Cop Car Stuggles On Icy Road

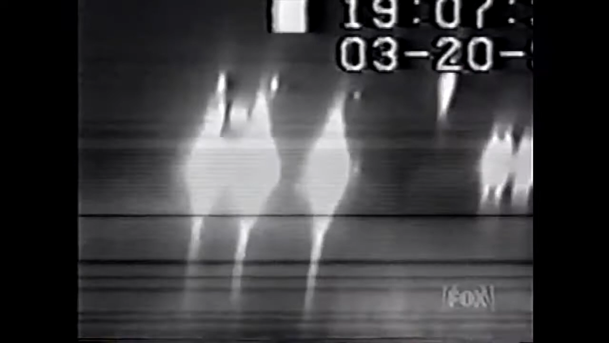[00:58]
The officer spins his wheels, trying to get out of the way.